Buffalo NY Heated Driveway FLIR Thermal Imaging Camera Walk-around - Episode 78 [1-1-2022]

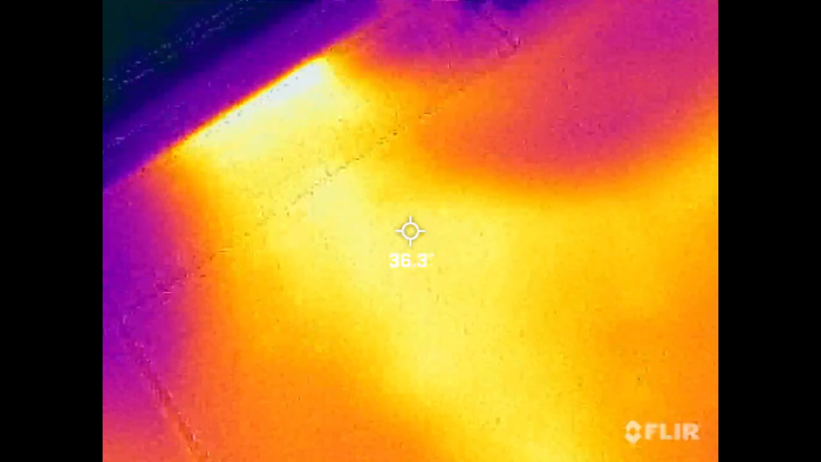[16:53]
So, this is the spot right in front of the stairs where all the pipes come out from the basement and as you can see, that's a little warm.
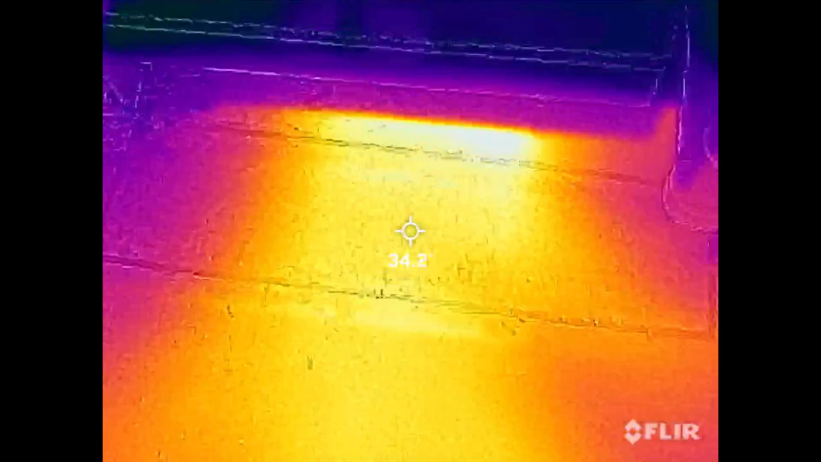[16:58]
The camera, this attachment, I bought this thing,
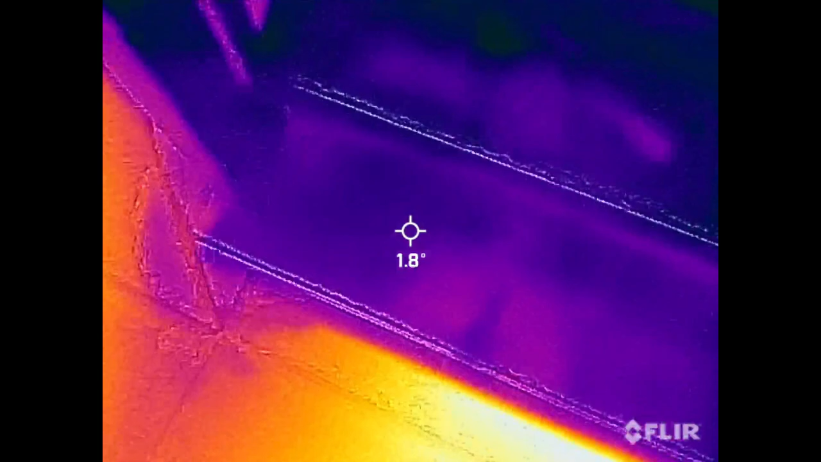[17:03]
it's cool, it connects to the iPhone, but it does need to be calibrated every now and then.
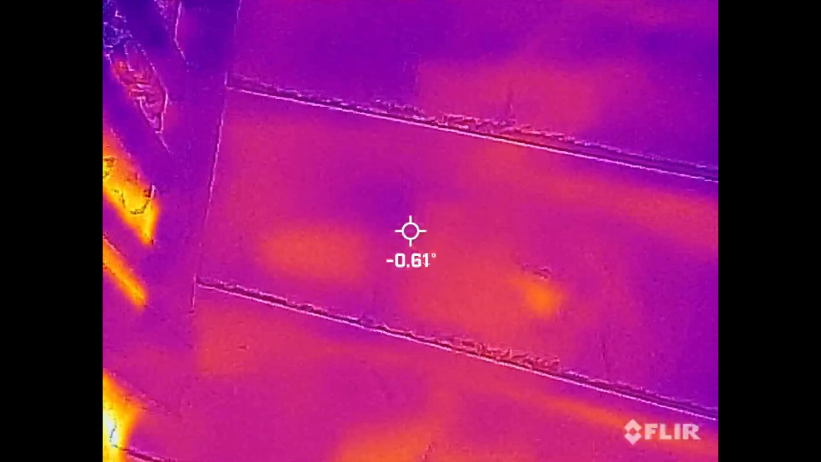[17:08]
So, some of these temperatures, like obviously right there, that is not 30 degrees or 29 degrees. So, every now and then I need to pause and hold my finger on the screen and recalibrate it, which I'm doing right now, and then you'll see it recalibrate itself. There we go. Now it shoots back up to what it really is. So, really, it's like 47, 46 in those spots.
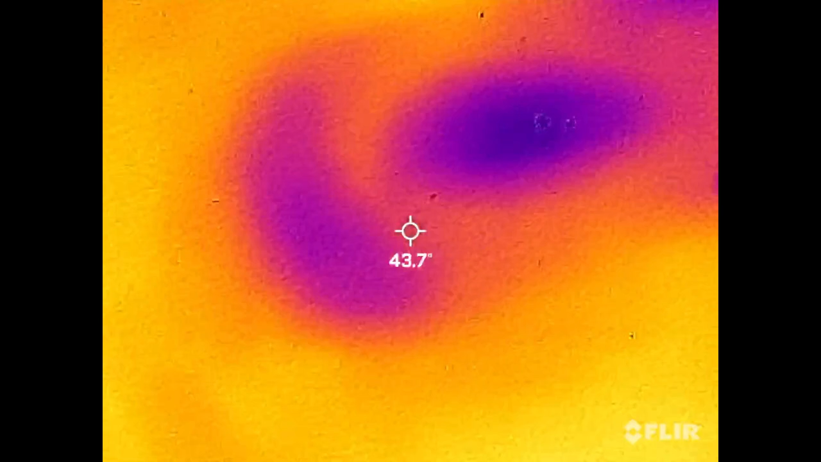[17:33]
This is the loop if you're facing the garage to the right, that counterflow loop, and there's the middle there, so you can see where the loops are separate, and this is the loop to the left. But, if you'll notice, I mean,
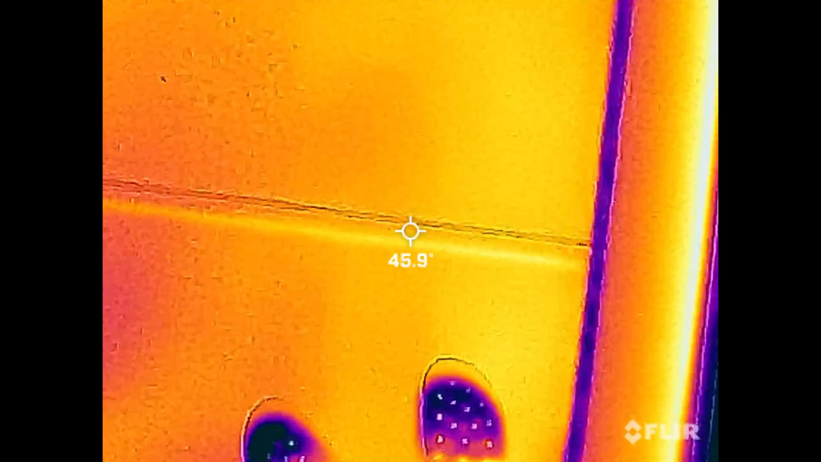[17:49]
we're getting a pretty good consistent temperature across the driveway in the mid-40s up here.
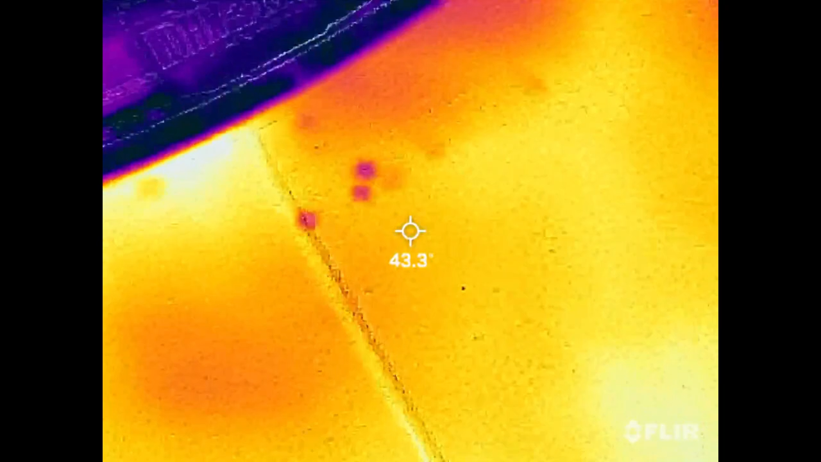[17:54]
Now that is a little bit closer to the garage, which the garage is heated, and as I showed you earlier, you know, the garage flow. So, as I walk down the side of the driveway here,
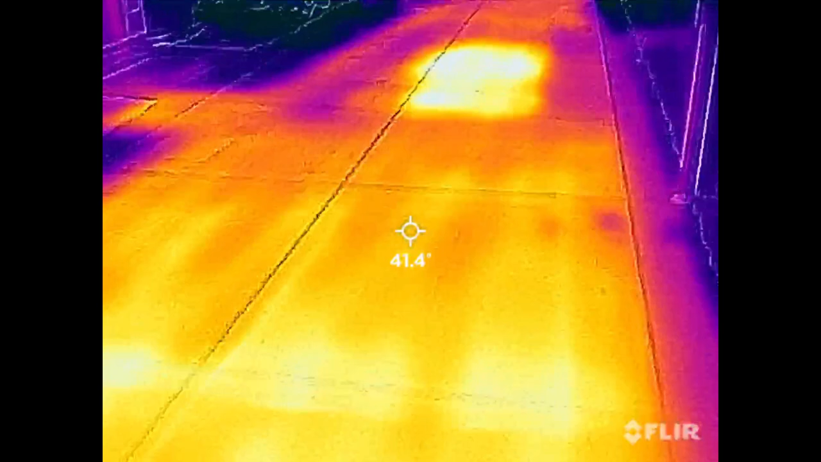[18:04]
there's a hot spot there because I had the car running for a little while while I brushed it off and then pulled it up. So, you know, obviously that was sitting under a running car for 20 minutes, so it's going to be a little warmer there.
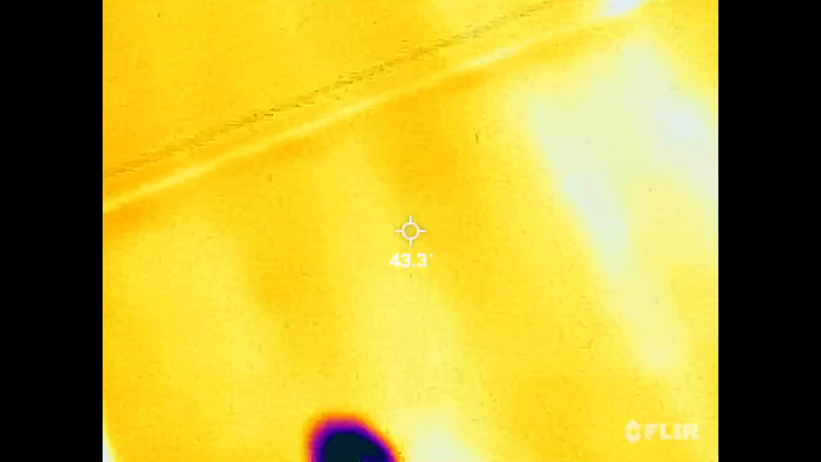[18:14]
But, as you can see here, I mean, I've got good temperatures across the surface of the driveway. Again, this is that hot spot. Normally, it doesn't get up to 50, but, you know, I'm typically right around that 40, 45-degree mark, which is pretty much what I designed for.
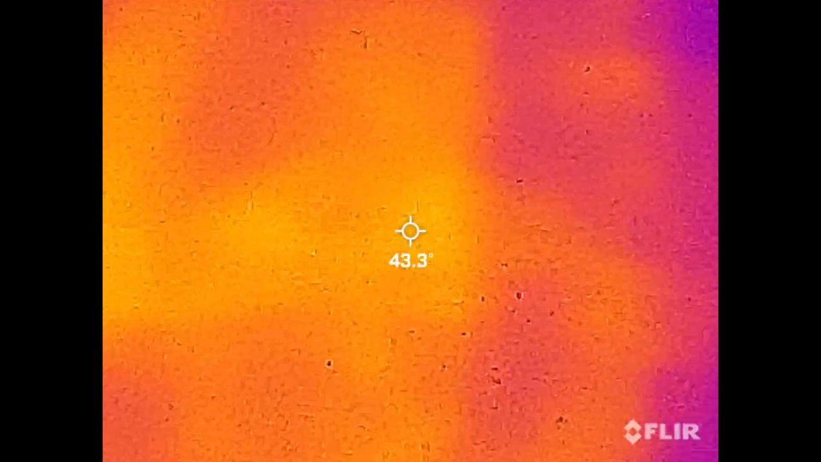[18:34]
I mean, excuse me, I was shooting for upper 30s, mid-40s on a surface temperature, and we're there. You know, I'm getting that with 100-degree supply glycol going out,
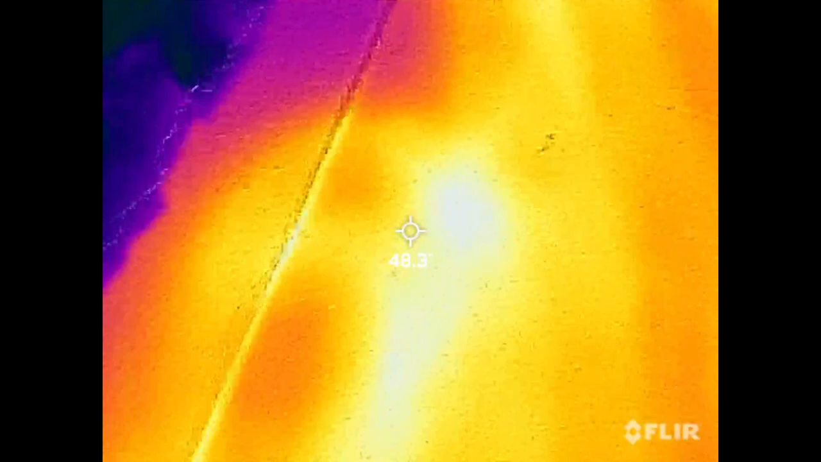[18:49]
and basically with it cycling off and on every time that drop, drops below the return drops below 65. So, here we are down at the end of the driveway, and you can see where the loops actually end at the end.
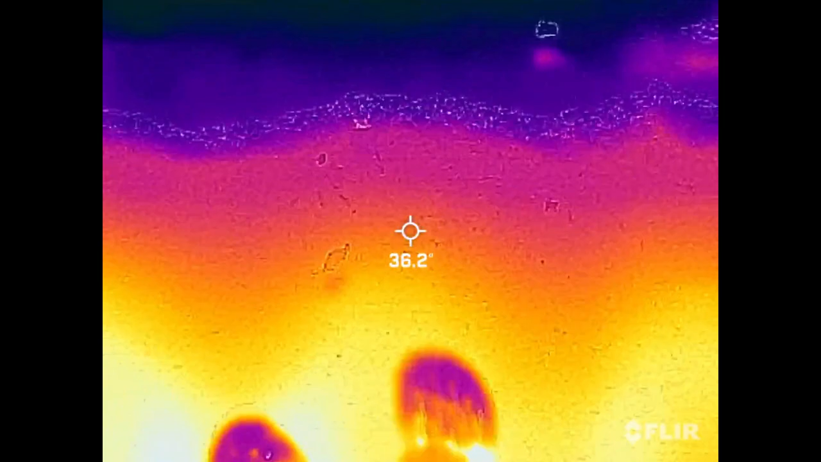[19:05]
And we're still 34, 35 degrees there,
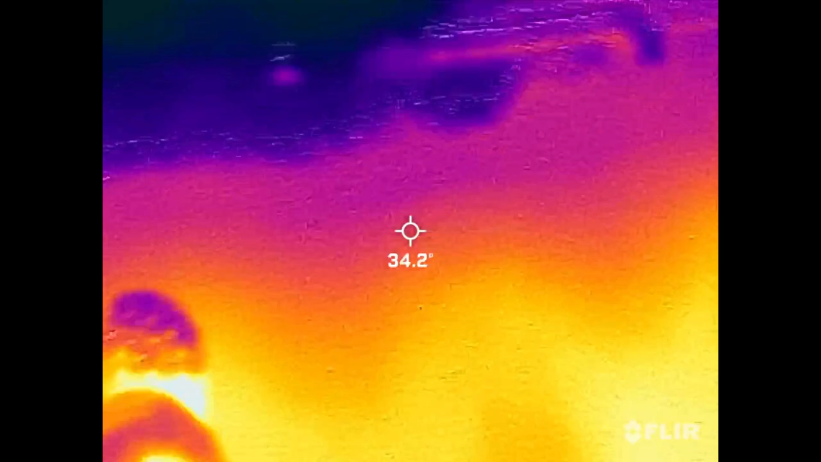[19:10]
which is pretty good considering, you know, that's where everything stops. And it's funny, I was sticking my foot there to see that we are still actually a good,
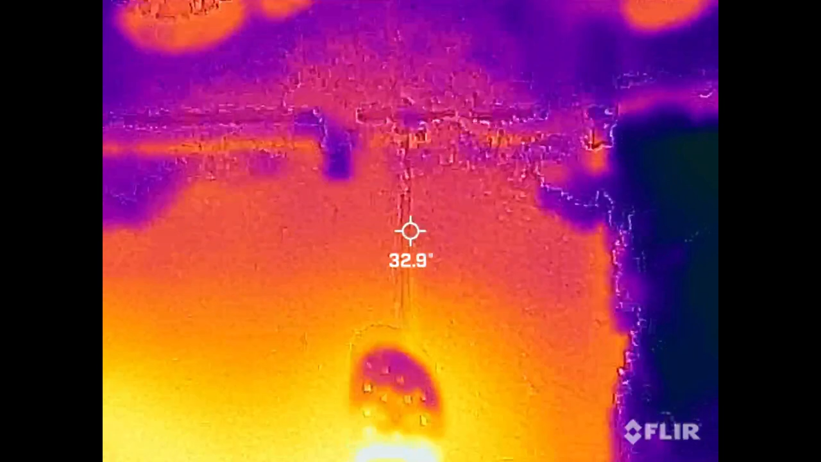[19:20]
I would say, 8 inches back from that expansion joint where the sidewalk is. And the reason I was doing this is I've had thoughts in the future about maybe running
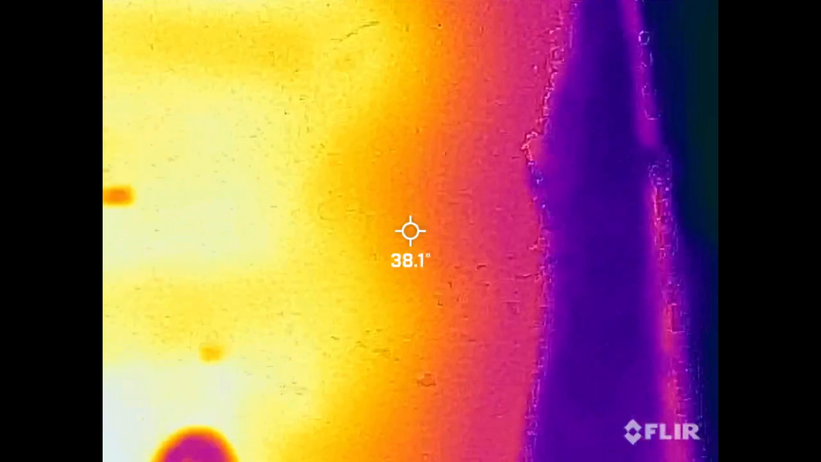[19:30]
the concrete saw down about 4 inches away and putting in some sort of a channel drain here.
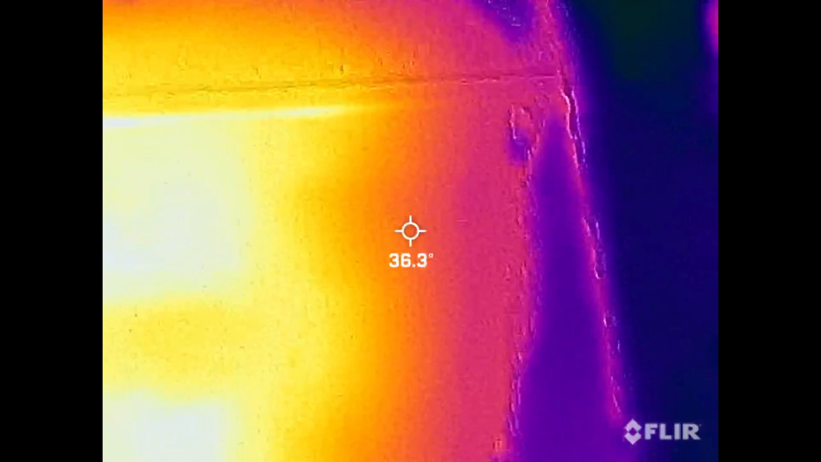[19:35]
But, you know, that's always scary because I don't want to risk hitting those PEX loops,
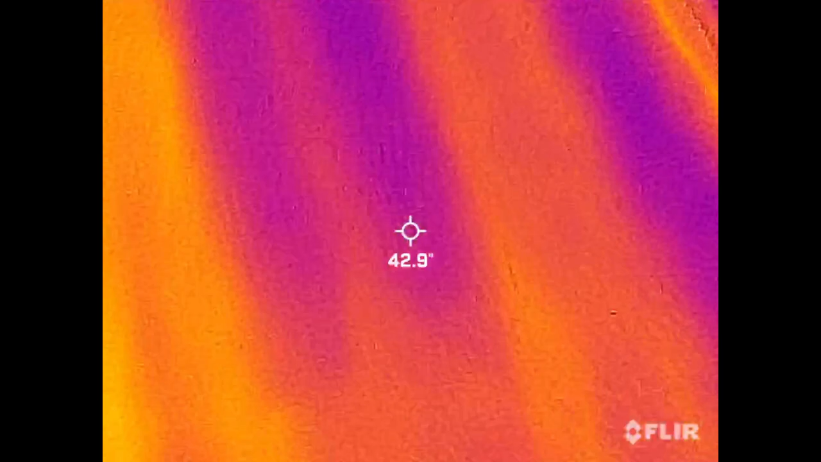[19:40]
but they are back far enough to where I think we would be fine.
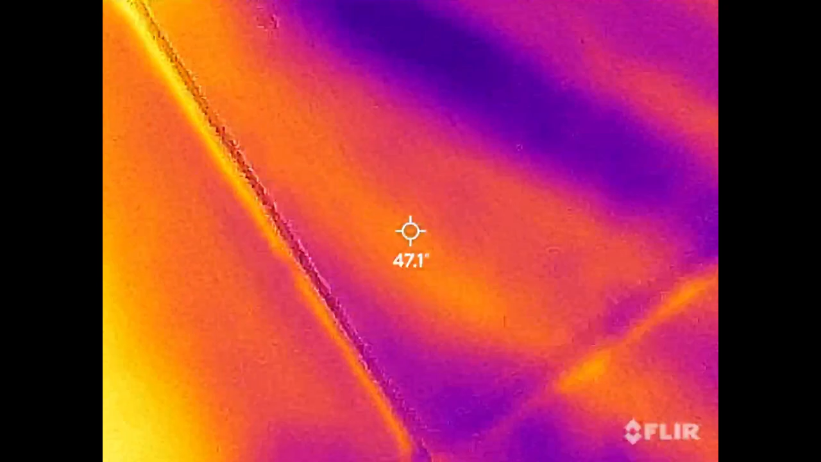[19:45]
But, anyway, as I walk towards the front walkway here, you know, you can see,